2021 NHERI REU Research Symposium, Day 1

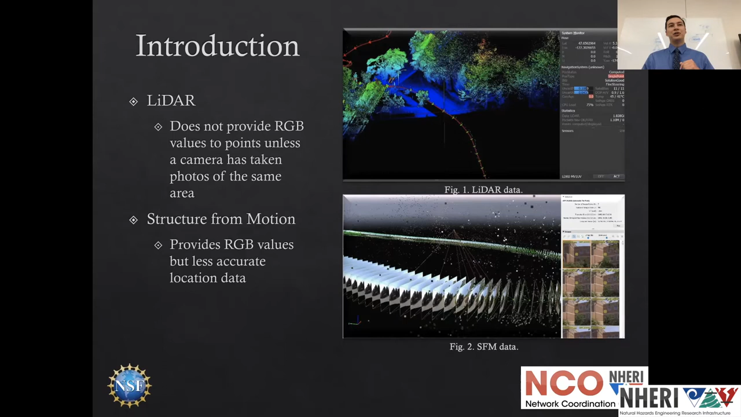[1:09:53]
programming will match the key points in those pictures to geolocate them so that you get a similar model. The advantage to this is that you don't need any other equipment. You can just use a conventional camera and it will colorize the values automatically.
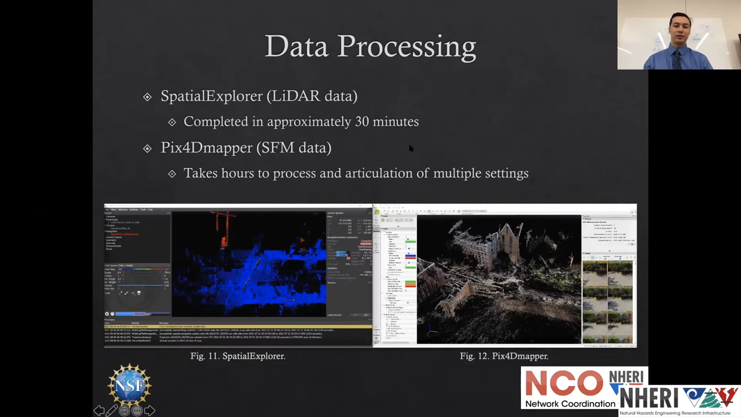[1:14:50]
and it'll take hours to process. And if you get a setting or two wrong, you'll have to process it again, which will also take multiple hours. So that is much longer than Spatial Explorer. Okay, now to the colorization.
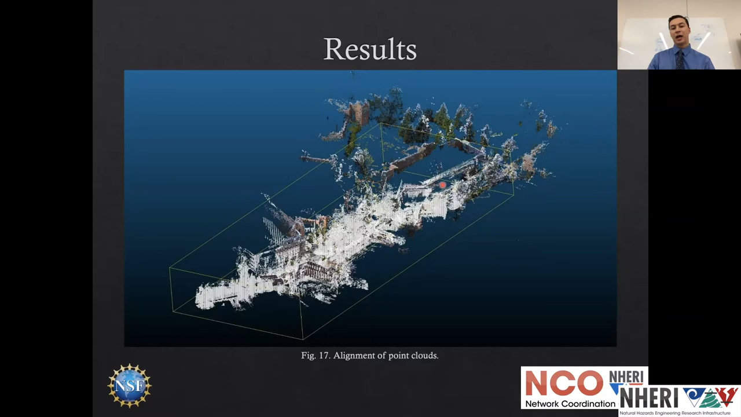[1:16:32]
You can see that the white LiDAR data covers a little bit more area than the structure from motion data.
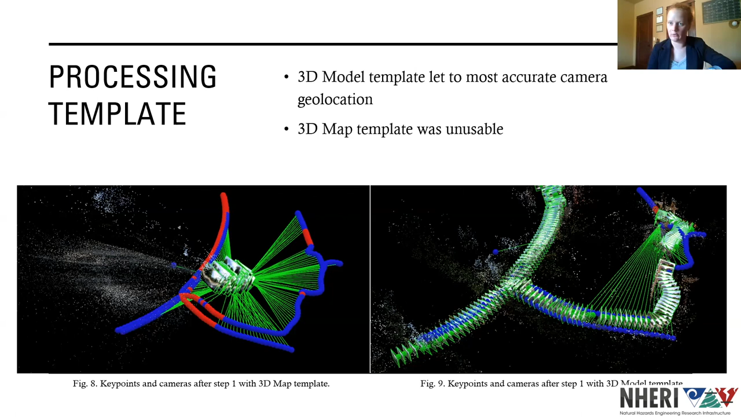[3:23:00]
However, using the 3D model template, if you look at my screenshot on the right-hand side of the slide, you can see that you can see where each individual photo was taken along the route that was being driven, and almost every photo was calibrated correctly. So then within the first two processing steps, you can actually select a different image size.
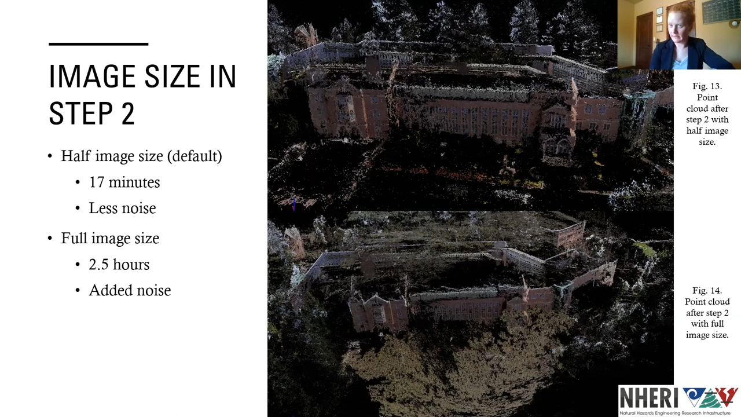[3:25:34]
And I think that they are probably a result of when you have in each panoramic photo, there's a little bit of the camera equipment or the backpack or the vehicle that you can see kind of along the bottom of the photo. So I think that the program tried to process these little bits of equipment. Also in step 2, you can choose how dense you want your point cloud to be. To basically create kind of a more filled in point cloud. This takes a lot of time to process if you increase the density. The default option is to use medium point cloud density, which you'll see on the top. And it took less than half an hour for me to process this. And then processing the same data set, exact same photos with high density, took over 5 hours.
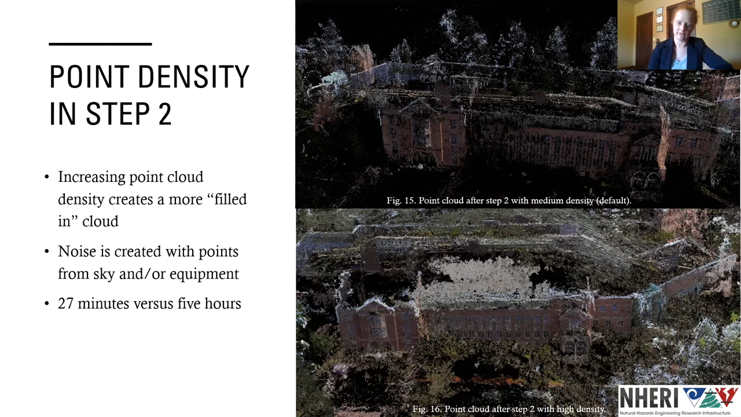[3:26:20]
And it definitely produced a significantly fuller and more detailed point cloud. But again, as we saw with increasing image size, there is a little bit of extra noise happening. So there's a trade-off there. Now, finally, to kind of clean up these models, I worked with 2 different techniques of editing these models, disabling points and carving. So manual point disabling is when you look at a point cloud and you actually get to use this polygon selection tool within Pix4D Mapper to select the points and you just delete them, you disable them. So on the bottom left of the screen, this is a point cloud from the Applied Street View data set that I used. And this is just immediately after step 2, nothing else has been done to this cloud.
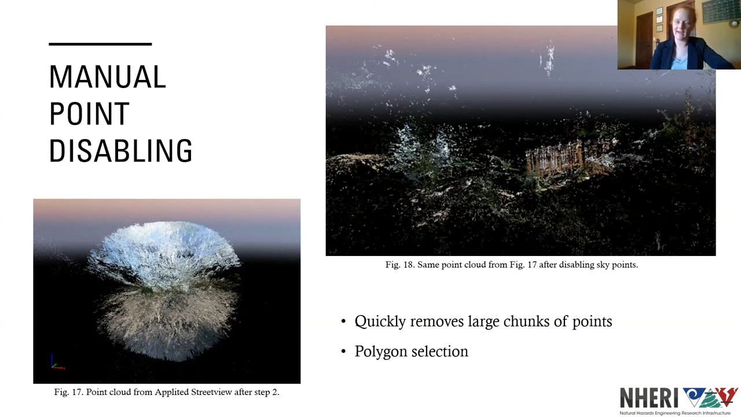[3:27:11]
Now we see on the right, this is the exact same point cloud, the exact same thing. After I manually deleted the majority of those blue and gray extra points. And so that's a really great way to very quickly remove all of those extra points. And then with carving images, there's an annotation tool called Carve, where you, on the left, you can see the annotation interface. You can draw over your image with this red pigment and basically choose any part of the image that you want to crop out. It deletes these points entirely and there's no forgiveness. So if you accidentally carve over part of a building, it will not show up in your model anymore.
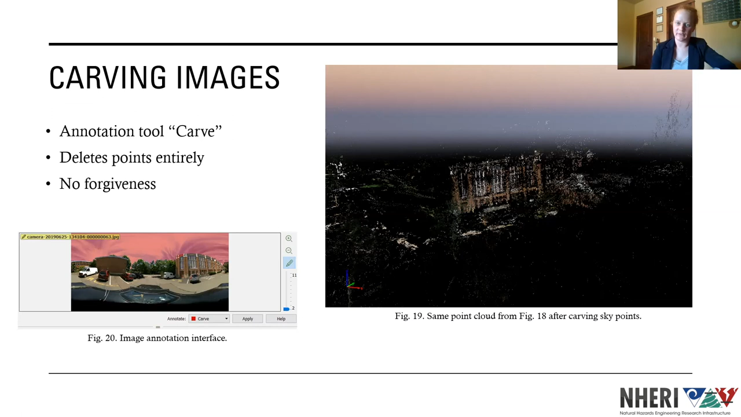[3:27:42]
And so now this is the same point cloud, but I carved the sky out of some images and it's looking even cleaner. So, and now to kind of discuss my results and going forward,